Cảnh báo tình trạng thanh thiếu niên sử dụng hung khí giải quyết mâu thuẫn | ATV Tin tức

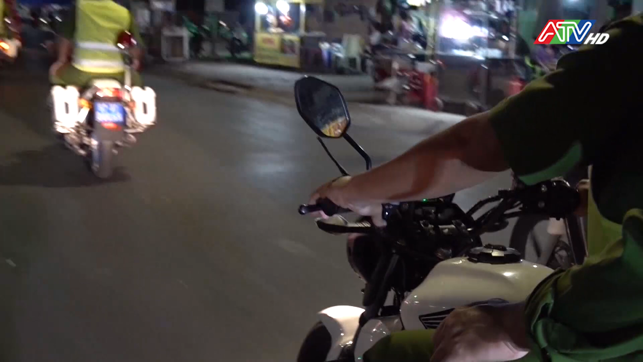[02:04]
lực lượng công an thành phố đã tăng cường hoạt động tuần tra trên các tuyến, địa bàn phức tạp và an ninh trực tự.